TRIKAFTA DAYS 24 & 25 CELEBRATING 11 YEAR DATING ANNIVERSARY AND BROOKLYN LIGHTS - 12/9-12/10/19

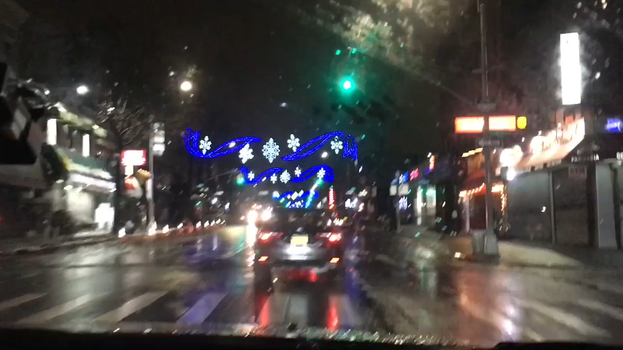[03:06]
you just separated the streets over here with these nice, uh, snowflakes. Oh, they really have the wall, like, like, every block.
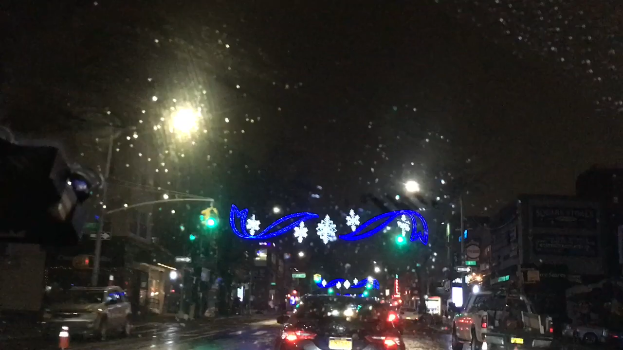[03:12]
Yeah, all the way back there, too. Well, the 5th Avenue is all lit up, really.
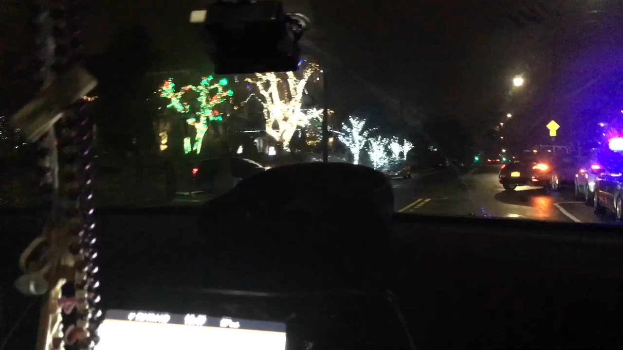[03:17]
We missed a few of the houses first, but there's one. Turn or go straight? Oh, it don't matter. We can turn. We can go.
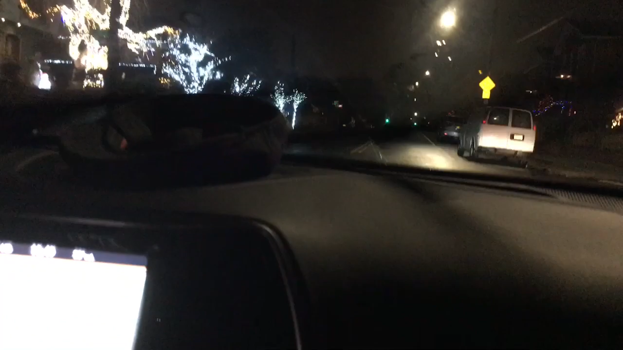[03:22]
Oh, I missed some of the houses. The ceiling already passed, but here's some more. It's always a treat.